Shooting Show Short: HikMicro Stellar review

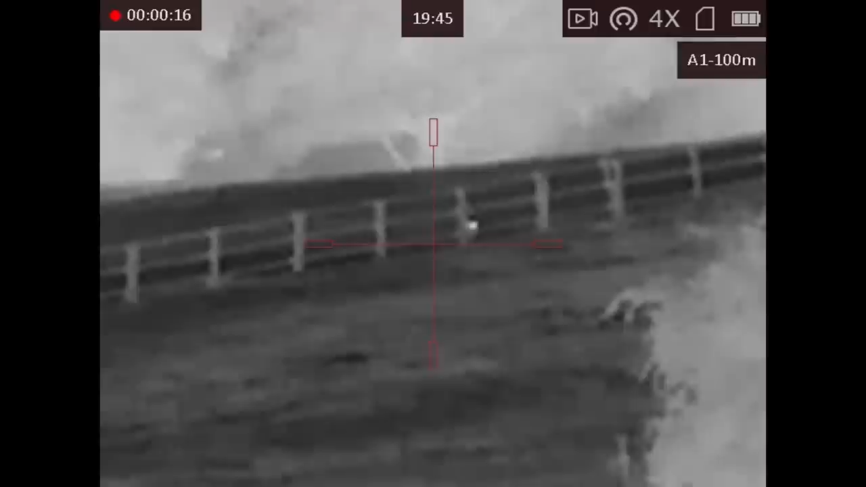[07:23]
In comes Fox number 2 just over 300 metres away and it's about to cross through the fence line. You can clearly see the tail at this distance through the rifle scope which reassures your confirmation of what it is.
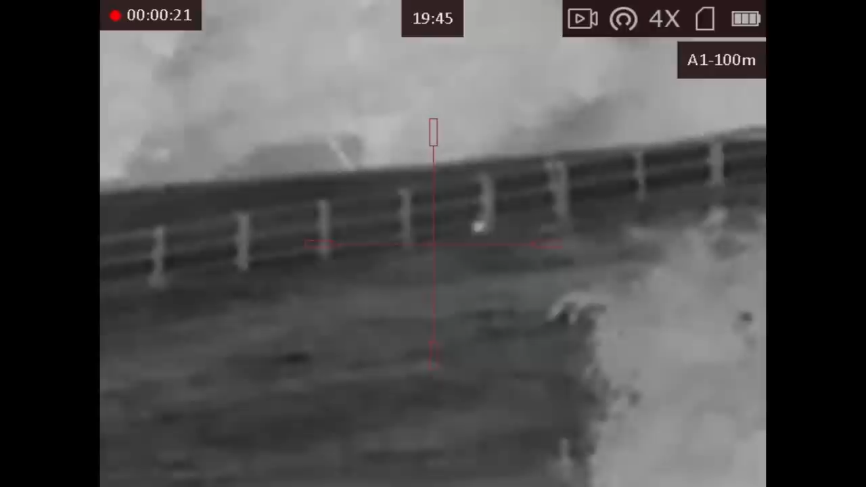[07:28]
I set the sticks up for shooting this Fox so it was a little bit less steady and in fairness I didn't quite make the shot perfect.
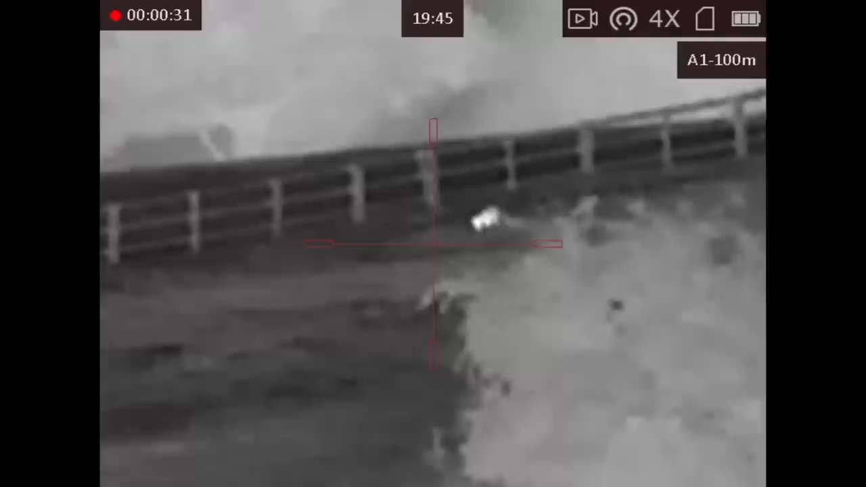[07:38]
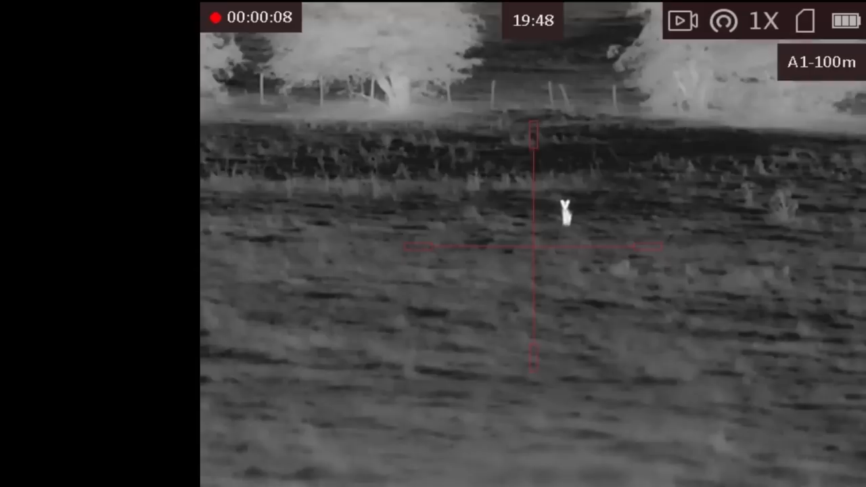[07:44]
Here you can see I'm adjusting the image focus using the collar wrapping the objective lens.
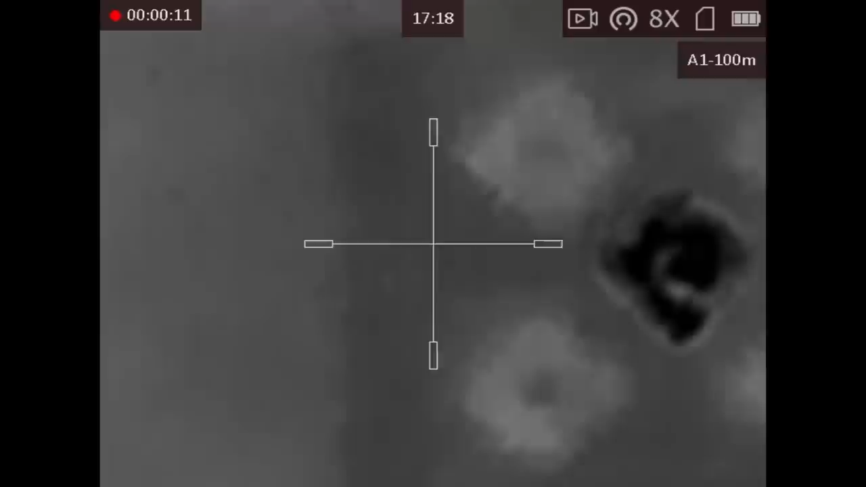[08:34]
Here you can see I'm zeroing the Stella on an air rifle using black diamond paper targets and a wooden backer. The thick wooden backer means the pellet impacting generates a lot of heat so you can see your point of impact. We've not really had any cold weather yet and when I was zeroing the Stella on the 223 I decided to use a steel target.
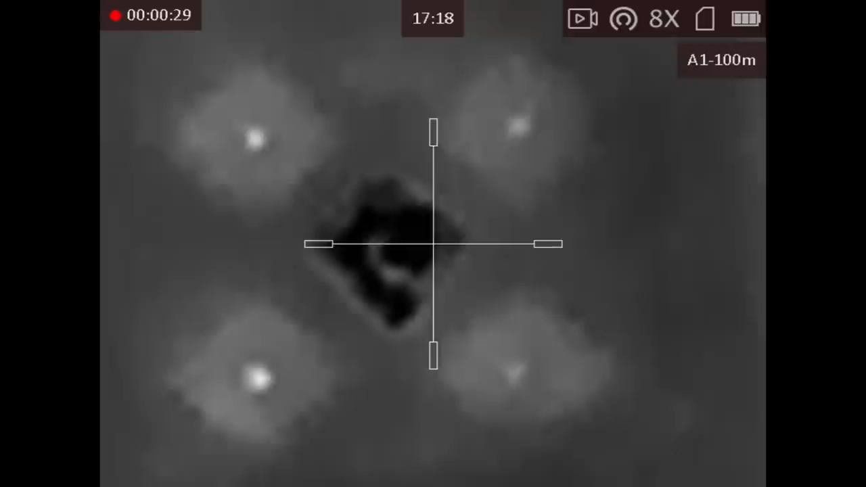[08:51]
Image contrast wasn't brilliant in the warm weather but I decided to improvise and
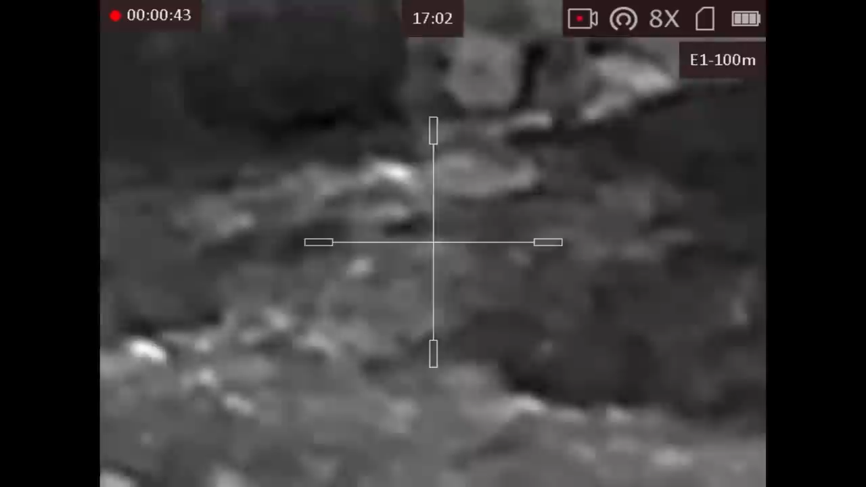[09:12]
Although you can use paper or foil targets to give thermal signature for aiming I do find
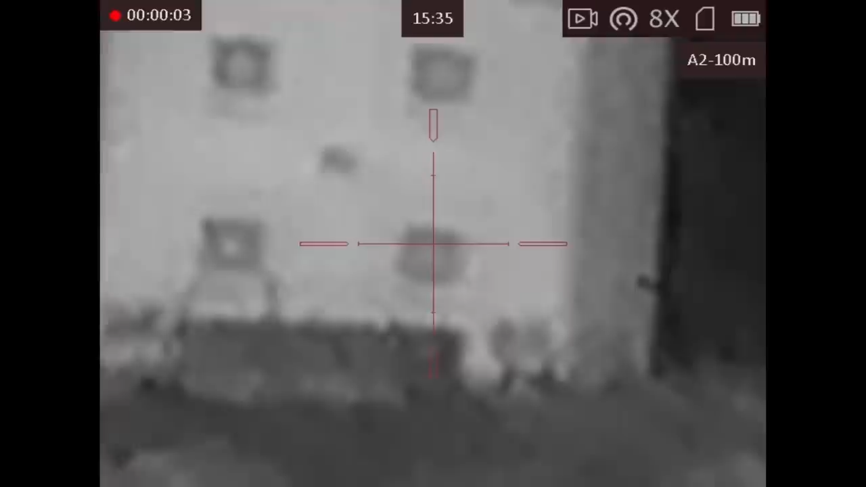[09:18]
a steel or wooden backer much better because you get an immediate thermal image of the bullet actually impacting for ease of zeroing.
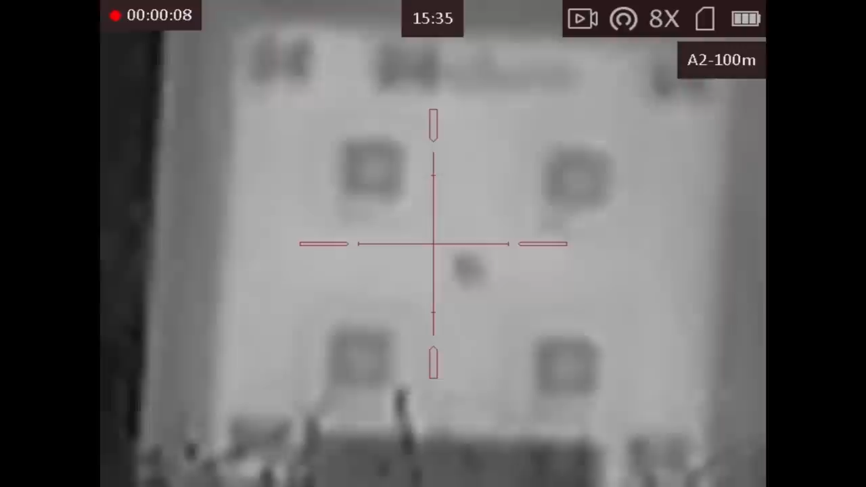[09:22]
The Hick has a one shot zero capability or you can dial it